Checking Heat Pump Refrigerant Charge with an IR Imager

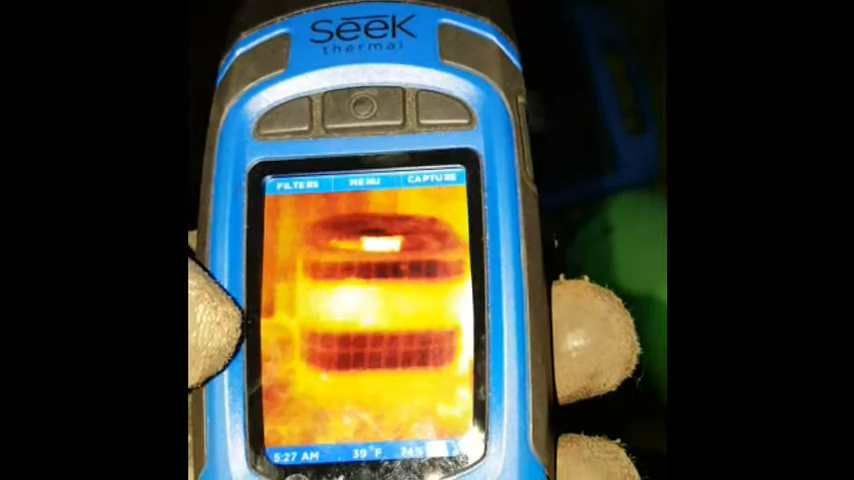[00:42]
gives you a nice you see how the evaporator is pretty much only half full of
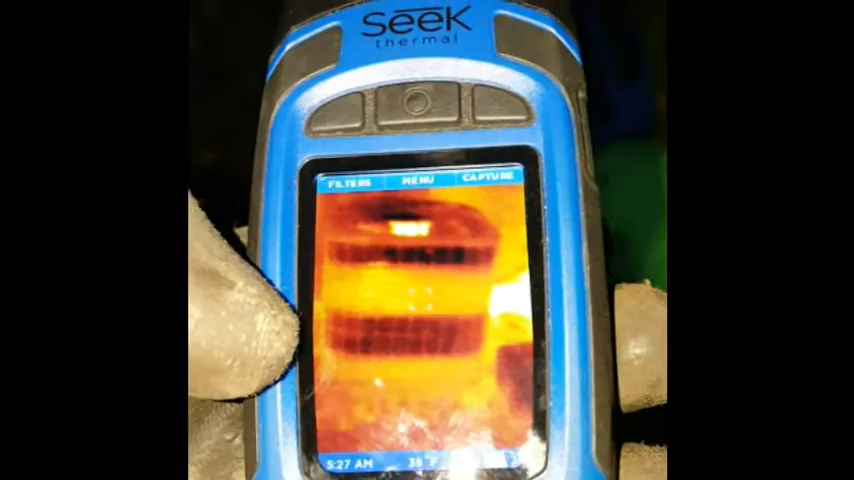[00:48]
liquid refrigerant and we got these two big bands you
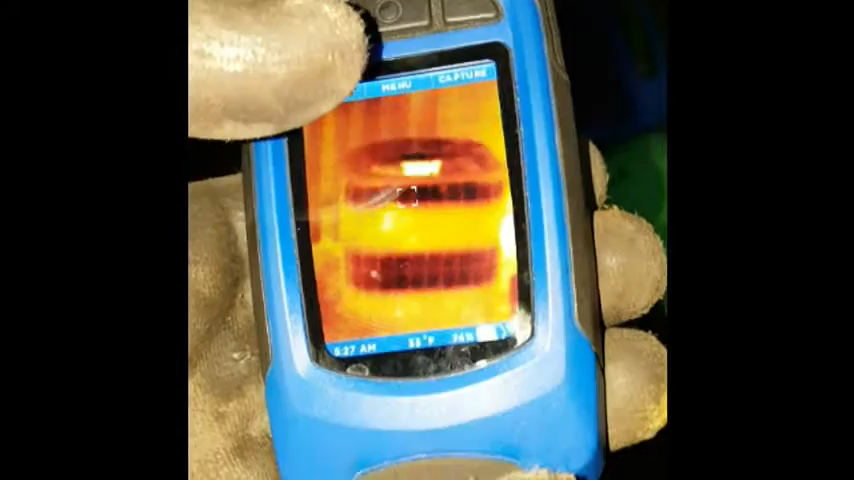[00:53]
know right there the two white fans have no liquid
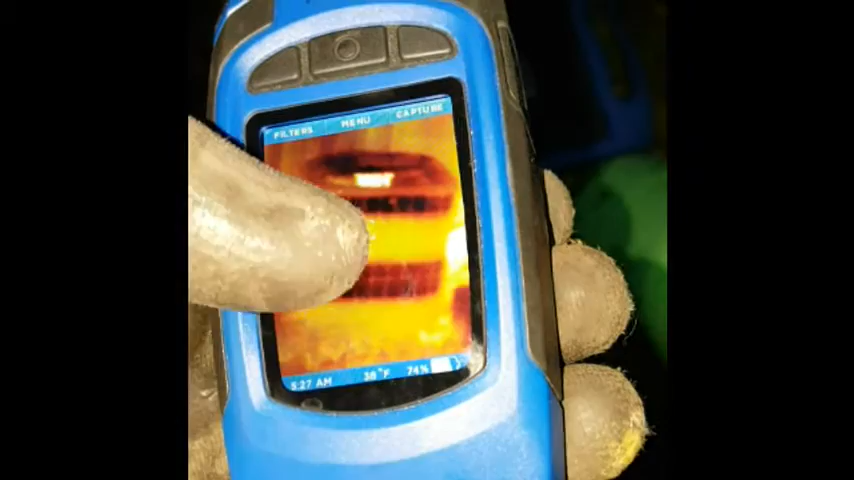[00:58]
refrigerant so just their quick scan with the thermal camera
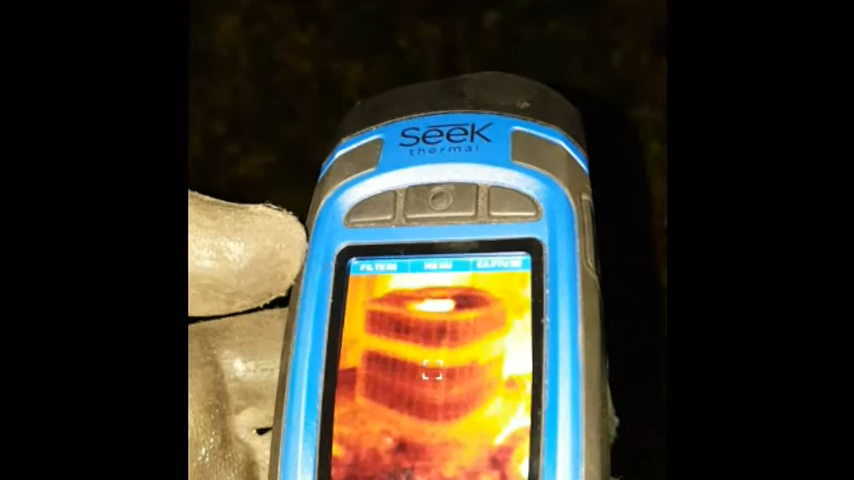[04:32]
just got a little band right in the middle there where there's no liquid refrigerant
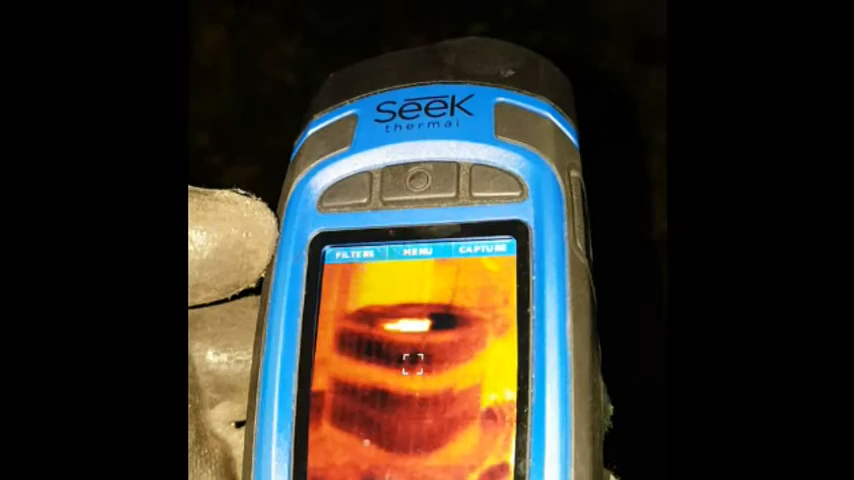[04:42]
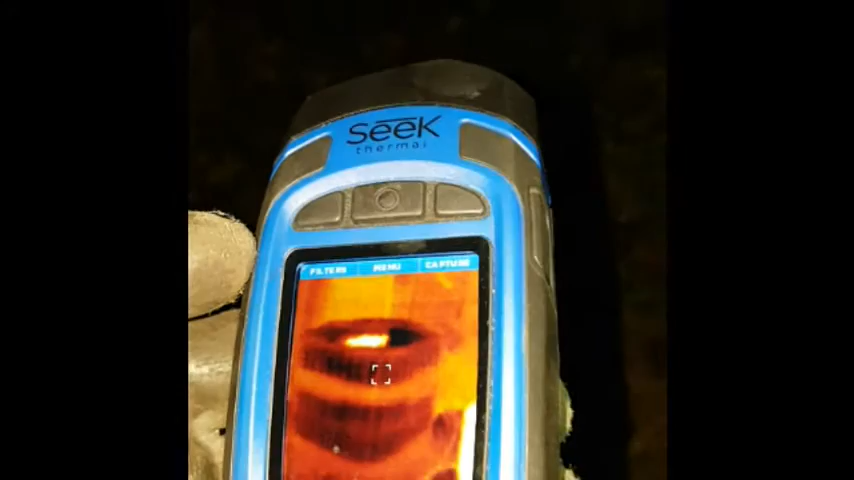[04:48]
so we're using a lot more surface area on that evaporator and this only has it looks like there's just two circuits on this unit
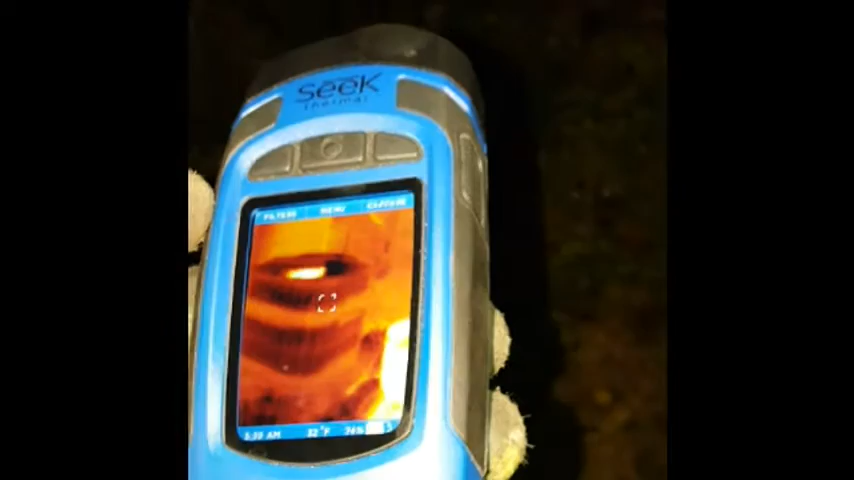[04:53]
sometimes there might be four circuits so you're going to see a bunch of bands
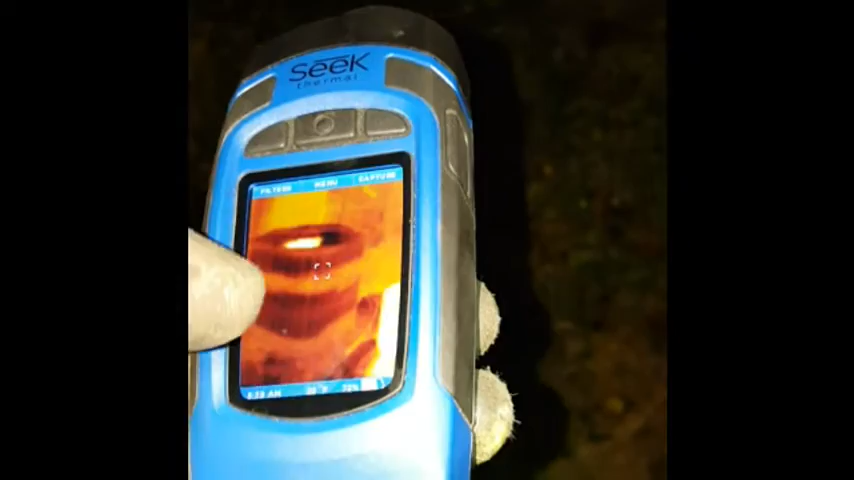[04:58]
sometimes the circuits are interleaved
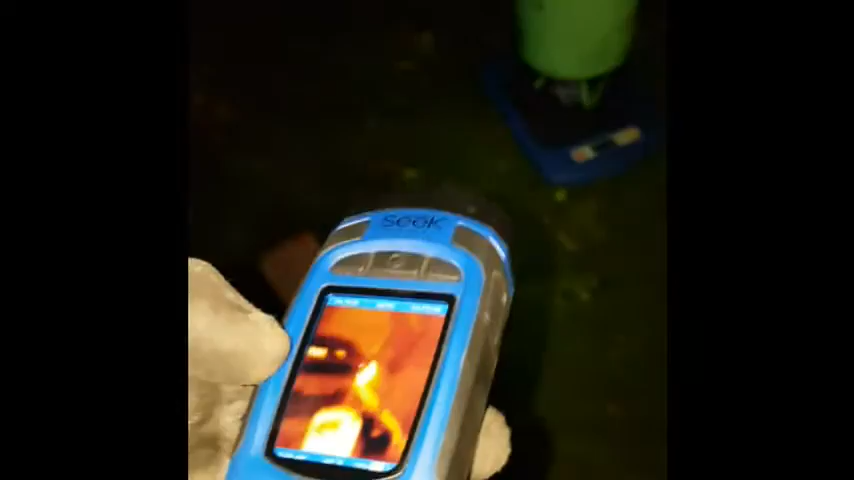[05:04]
but i like the ir gives you a real quick real quick check on that